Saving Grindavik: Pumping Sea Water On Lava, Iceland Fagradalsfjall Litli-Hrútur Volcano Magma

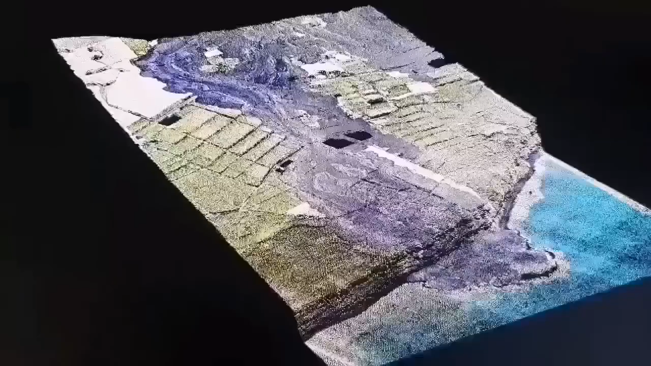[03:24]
This is a 3D model we have created and it shows the lava flow, where it ended up on the sea.